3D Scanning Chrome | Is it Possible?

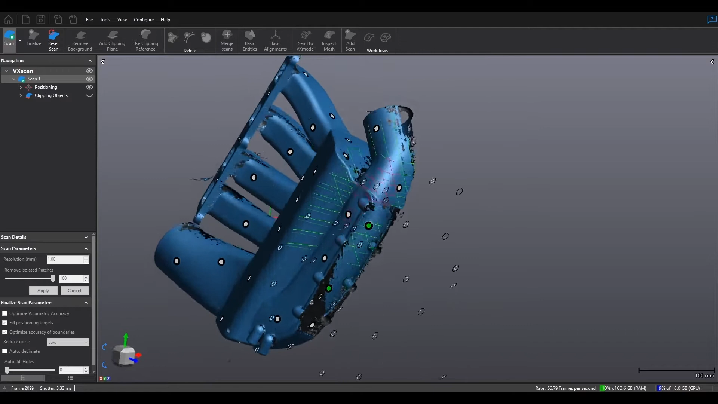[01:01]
or if I wanted to put it down, readjust, and scan the other areas.